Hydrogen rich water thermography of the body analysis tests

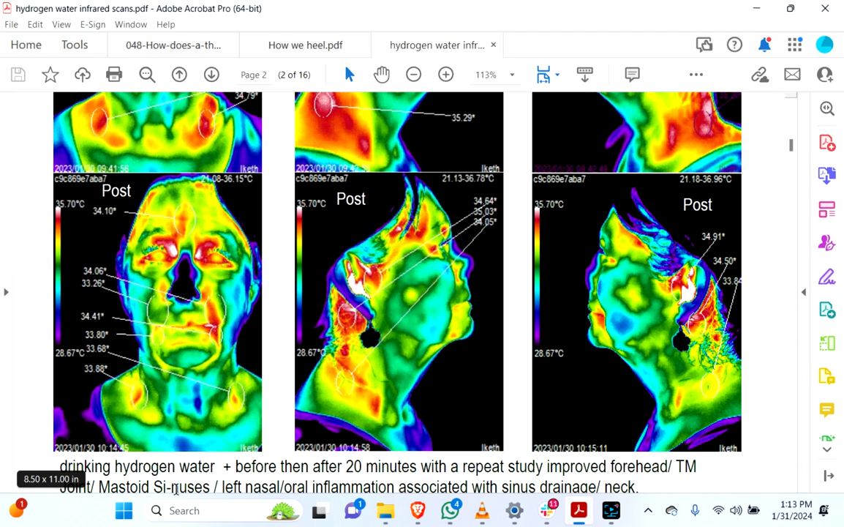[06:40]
On screen: scale top 35.70°C, scale bottom 28.67°C
So, we already see some improved forehead, joint, mastoid, sinuses, left and right, oral inflammation, sinus drainage, things like that. It's extremely rapid, how hydrogen works in the body. And the reason is because it's the smallest element, which allows, when you consume it or hold it in the mouth, it can easily passively diffuse everywhere. Like, it's not, you're not waiting for, like, all these areas in her body to hydrate. That's not, that's not the mechanism.
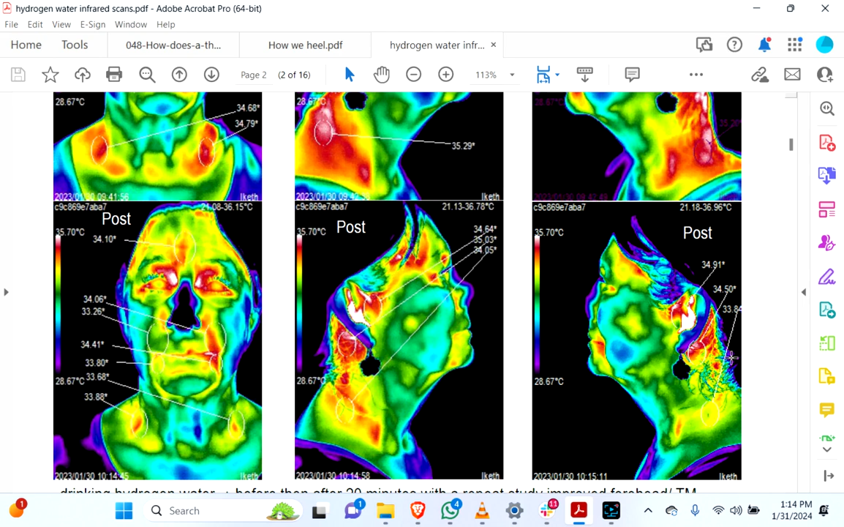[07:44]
So, if she has any symptoms, health symptoms associated with these things, consistently helping the body to come back into more homeostasis here, could assist her with what she has going on. Now, you know, obviously, in my language, I'm being a little vague on purpose. If you just look at the studies, which are incredibly impressive, you'd see it really does all kinds of amazing therapeutic things. All right. So, again, I just want to point out, by the way, see the little white spots right there in the eyes. We see that specifically a lot of times from EMF, from phones and tablets, just so, just if you're curious about them.
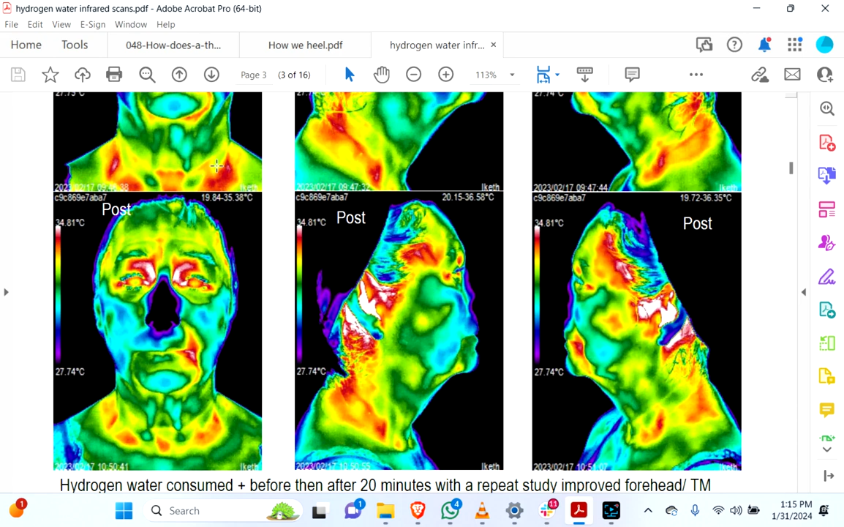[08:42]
On screen: scale top 34.81°C, scale bottom 27.74°C
Okay. Um, these hot spots, they're tricky. Well, yeah, tricky stuff. Um, okay. But, we do, as you can see, with the lower part of the neck here, we have some nice changes, some cooling happening. Let's see the sides here. Yeah, she's a tricky case, but, um, whatever she has going on in the neck,
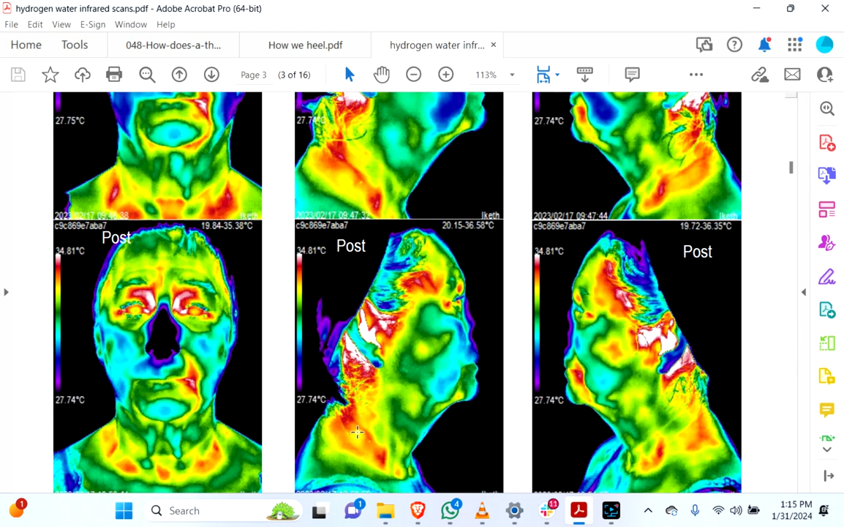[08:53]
On screen: scale top 34.81°C
um, you know, that's, that's shifting.
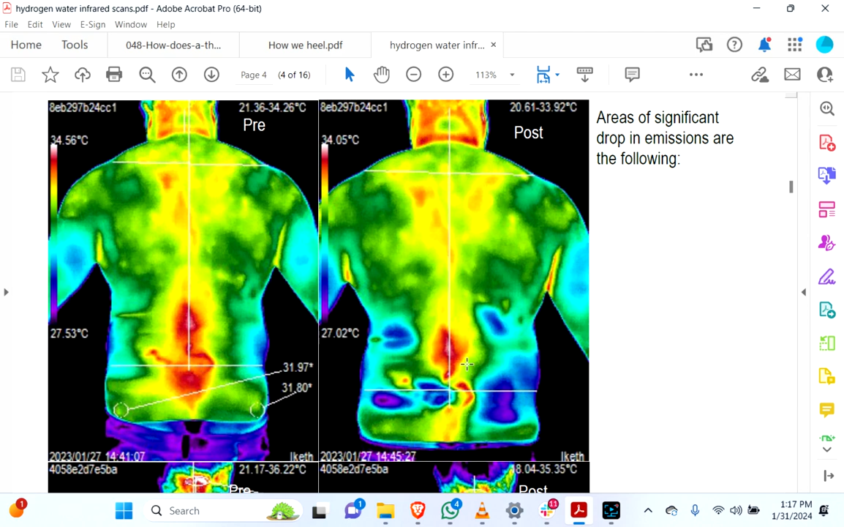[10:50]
It would be that sort of scenario, maybe at the soonest a month later. Um, but generally, it's going to be, we're going to be looking for changes like this after weeks and weeks and weeks and weeks of doing various health things. Um, so to see this so rapidly is extremely unusual. As you can see, here's another one that illustrates it even better.
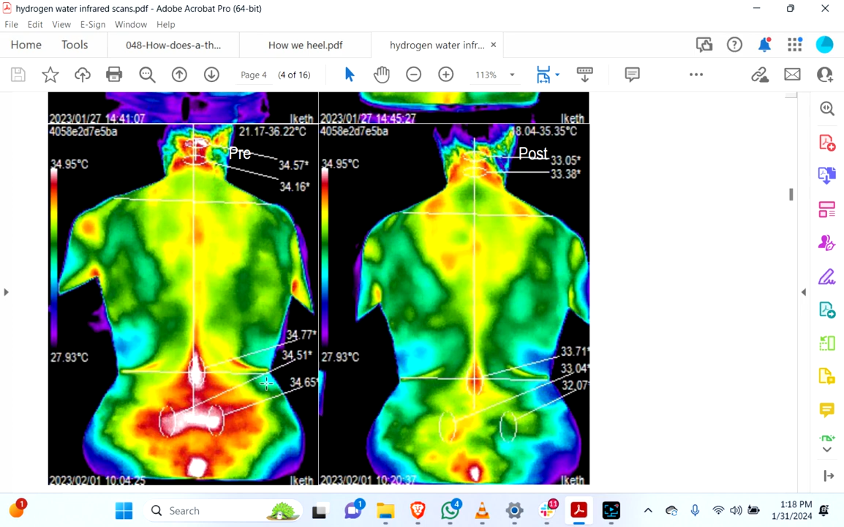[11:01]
On screen: scale top 34.95°C, scale bottom 27.93°C
Just seeing that incredible significant change there. And again, um, it's because hydrogen can go anywhere rapidly. You know, up in the neck, seeing significant changes as well. It's good to see some changes here too, because this will have an effect on blood flow to the brain, one of the main areas in here, and could have even an effect on glymphatic, glymphatic activity, uh, of the brain and helping the brain to recycle its water and clean itself and cleanse itself.
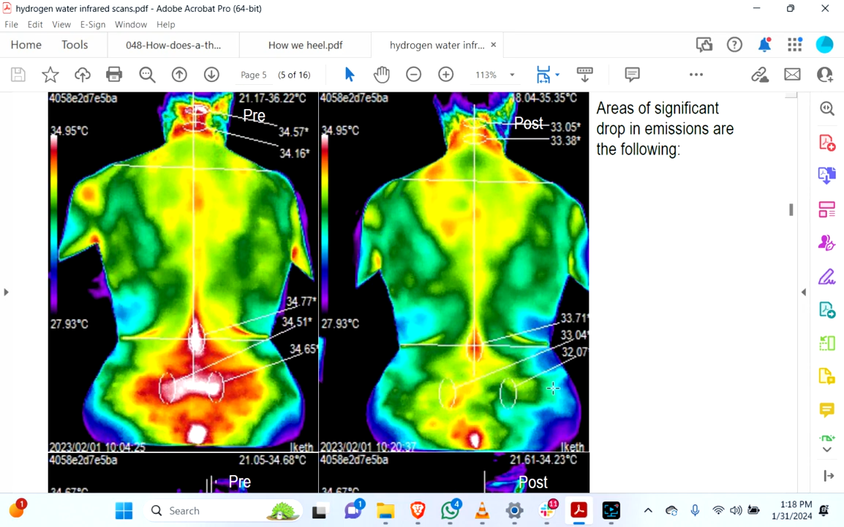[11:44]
On screen: scale bottom 27.93°C
Uh, especially if you consume some hydrogen water right before bedtime, where a lot of that activity takes place. Um, and as you can see, I mean, it's just incredible, right? Just take a glance at everything here. And now look at that. So this was actually done in three different time periods. So you can kind of see gradual changes, but, um, yeah, just huge.
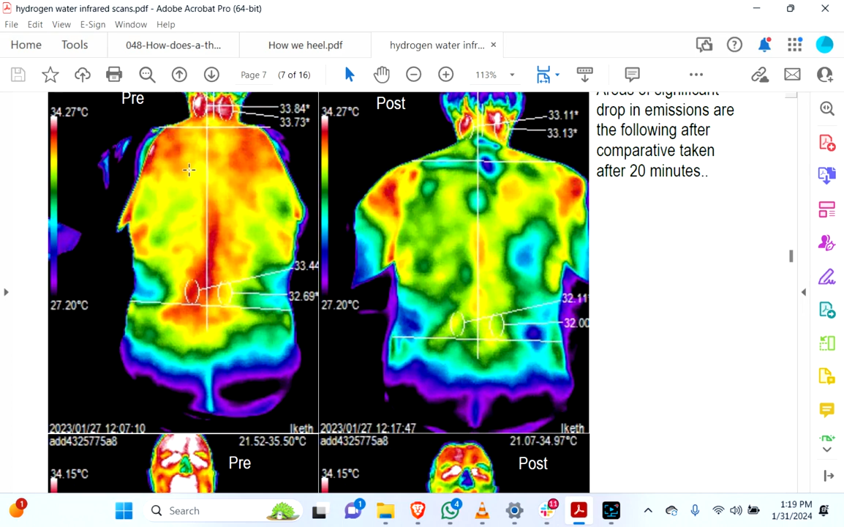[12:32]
On screen: scale bottom 27.20°C
Um, just another example, big contrast here, very rapid, rapid changes. This is a lot of, a lot of different health things we could talk about here, by the way, but we're not going to, as far as seeing changes. But do you see that extreme, extreme temperature drop in there? Look at that. This is, uh, not a lot of good things happening here on a health level. Um, but extreme reduction, you know, this is something like acute, let's just say.
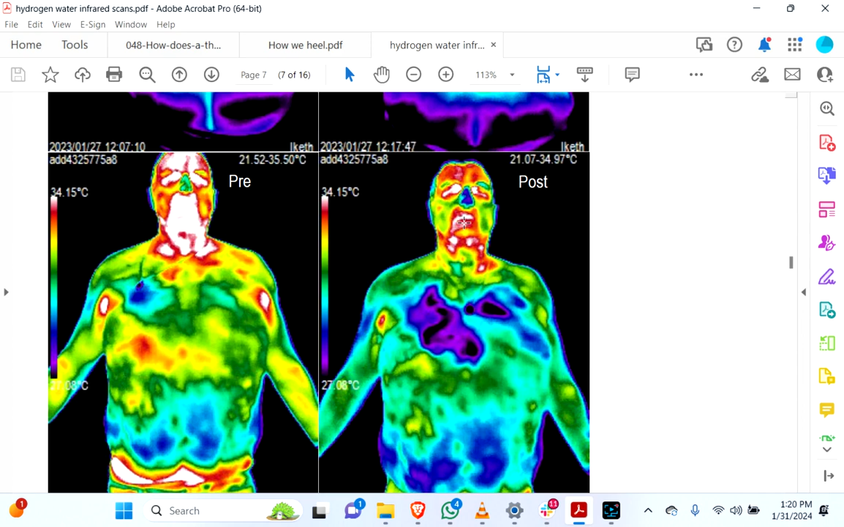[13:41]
On screen: scale top 34.15°C
But the gas itself also has a tendency to rise up actually going upwards. So if you drink it, it's not just going to like, just stay there and only here, it's going to also travel as well. So it will spread as you consume and then also on the way back up too, as it rises. Again, you, you all are probably getting used to knowing what to look for. A little pattern over here. You see that? Look at that. All the way up there. And now look at that. That's extreme, extreme beneficial change. Extreme. Very rare. Very rare to see that. You'd see that over time.
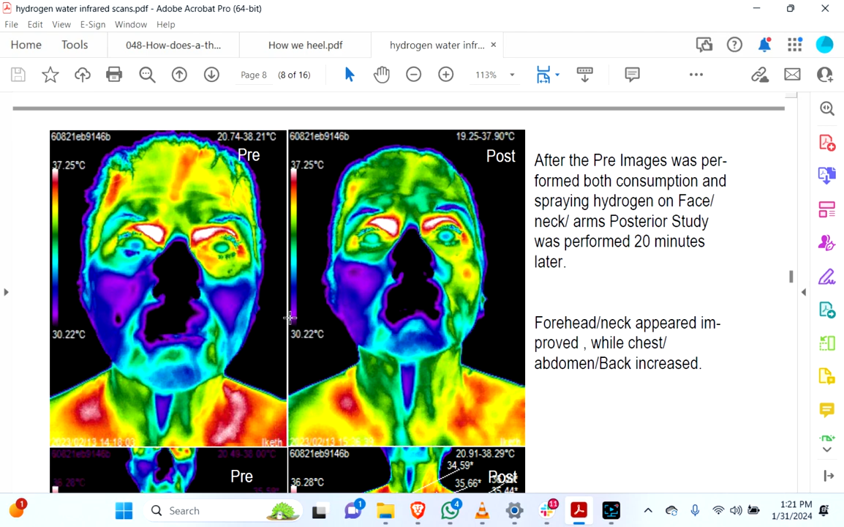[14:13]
Just, just, it's like night and day. Massive changes, as you can see. Some lung stuff. See that? So, I just want to point this one out. Because you don't always see with, um, things that help the body, uh, and the immune system, you don't always see, uh, uh, a cooling effect, just so you know. Uh, sometimes you see an increase in circulation and a immune response.